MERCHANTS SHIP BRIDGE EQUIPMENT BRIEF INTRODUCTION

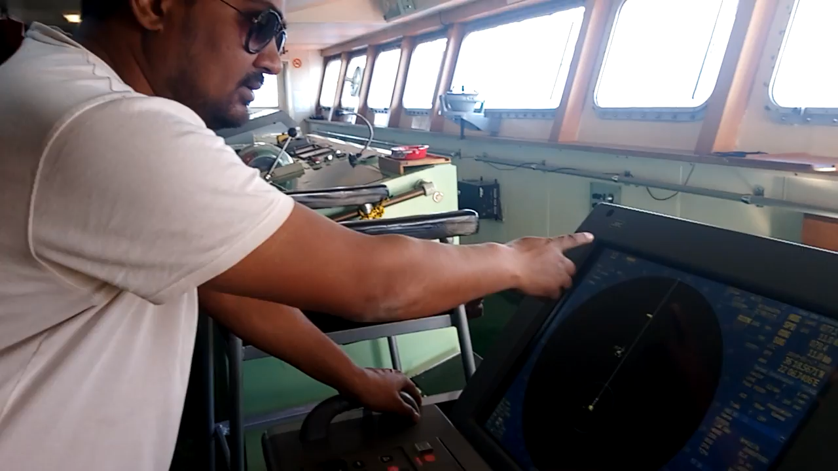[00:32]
call the radar this is ace band radar which
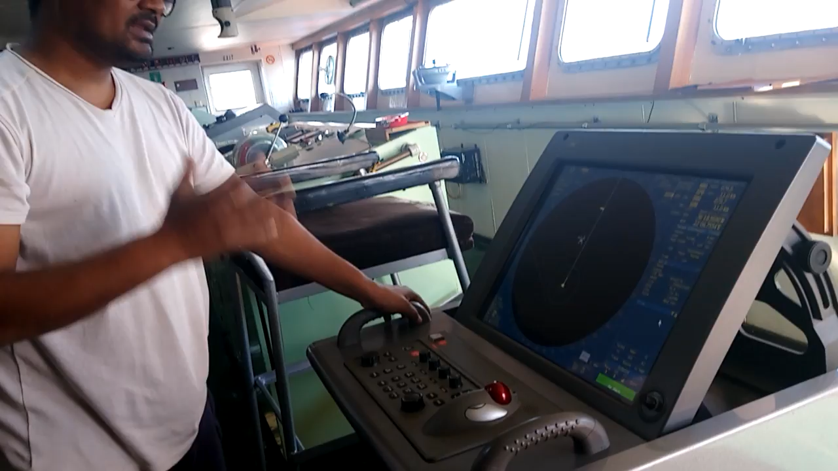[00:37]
detects all the targets like and then see
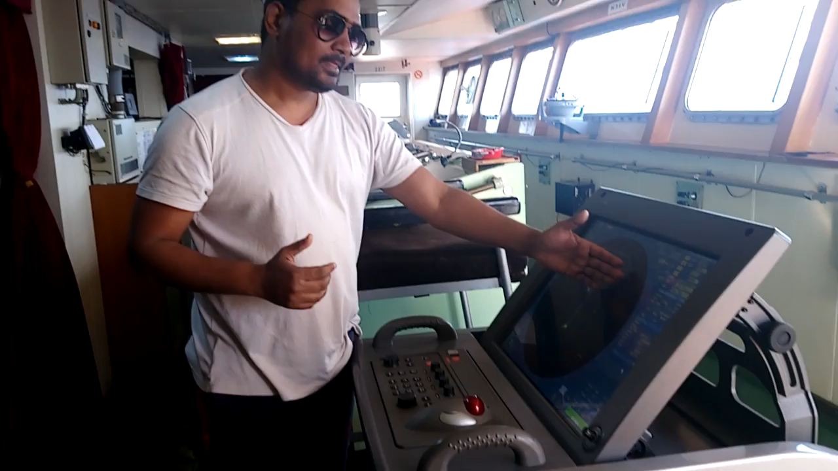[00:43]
how many things whichever comes in the race now you can see here
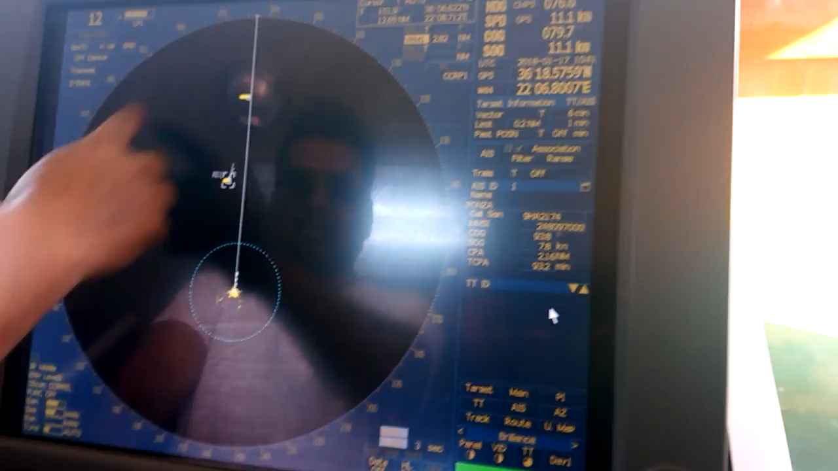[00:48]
there's two targets on my head of the seat this is my seat
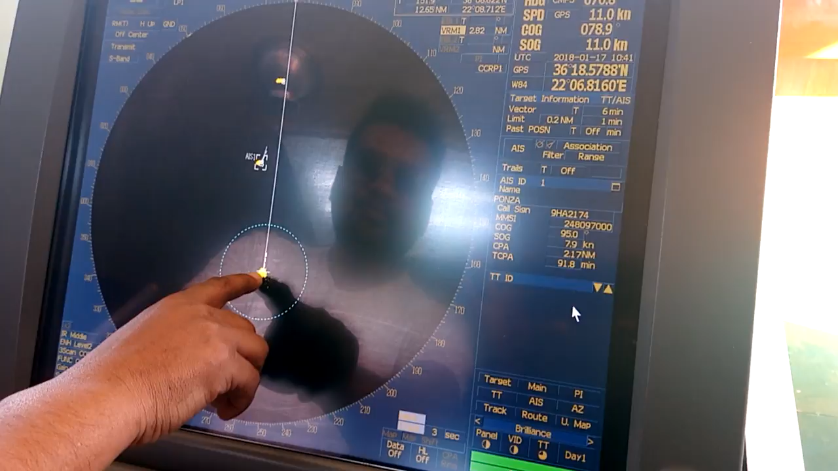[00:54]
position and this is the two plus two more vessel this vessel I
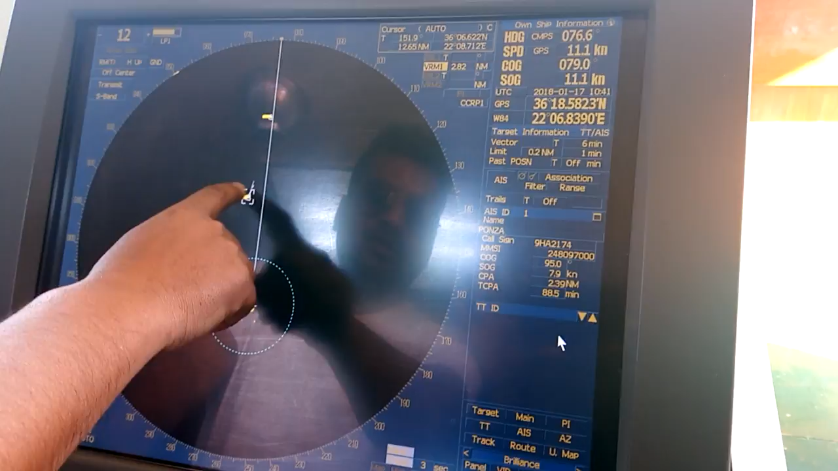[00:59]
already plotted on the ladder that are and his details is here name of the
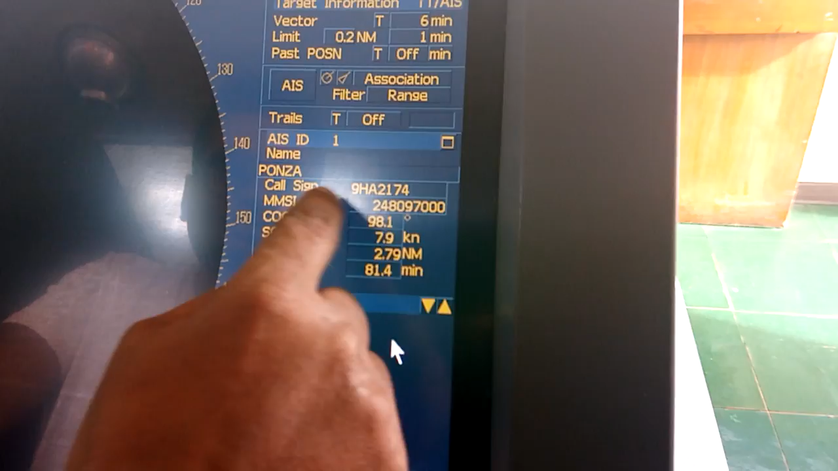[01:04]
vision calls and CPA distance and speeds this
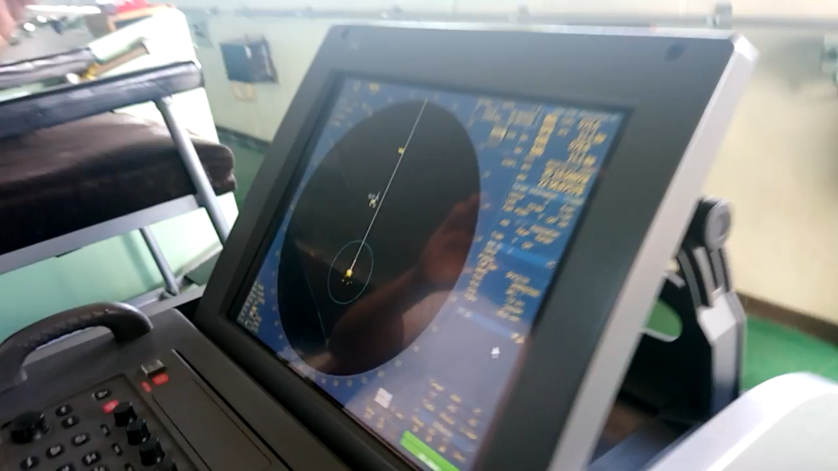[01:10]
this is more useful and more important for the navigating
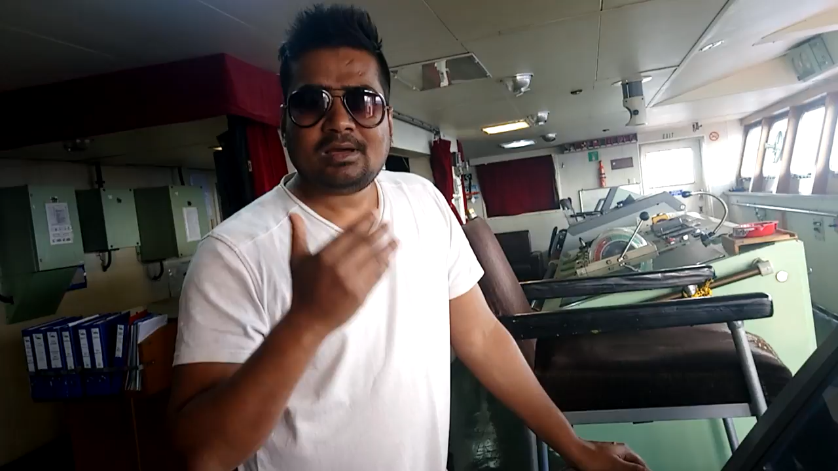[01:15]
officers to navigate in the different situations like the bad weather restricted visibility let's give all information about the targets range speed and everything
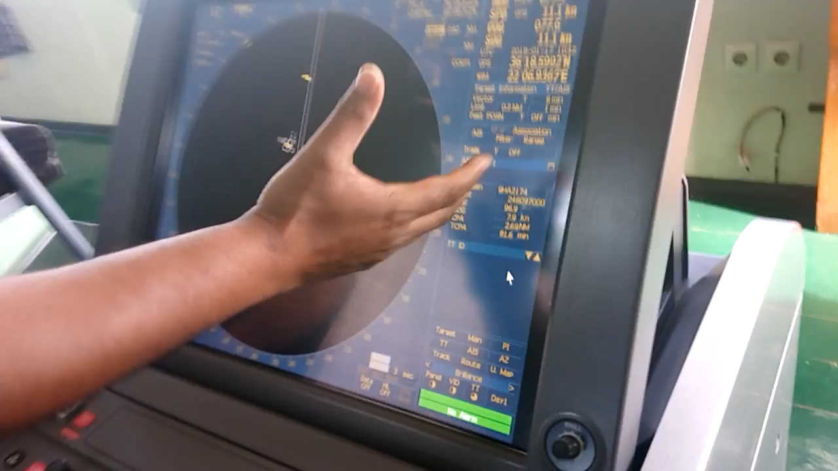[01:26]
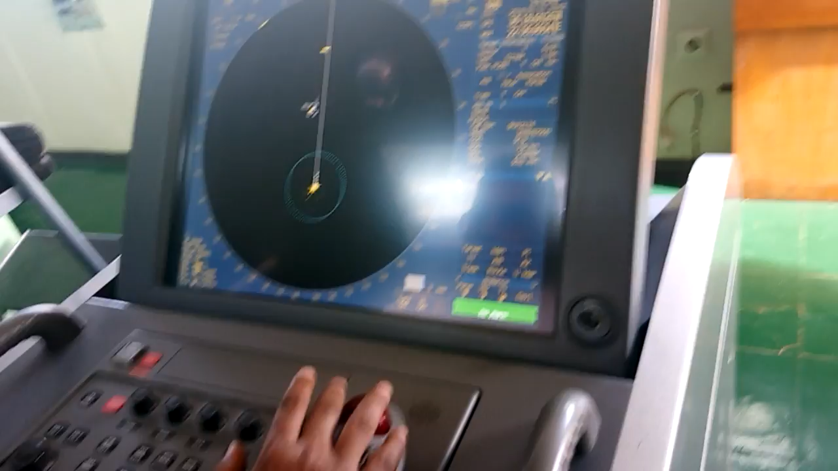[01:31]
and this is interface with the many instrument like